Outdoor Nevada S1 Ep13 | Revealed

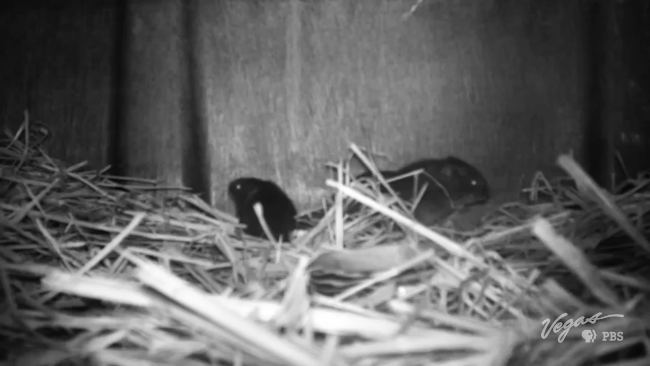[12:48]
Voles are nocturnal creatures, which makes it difficult to catch a glimpse of them in daylight, although we can still identify clues of their existence and behaviors throughout the bulrush.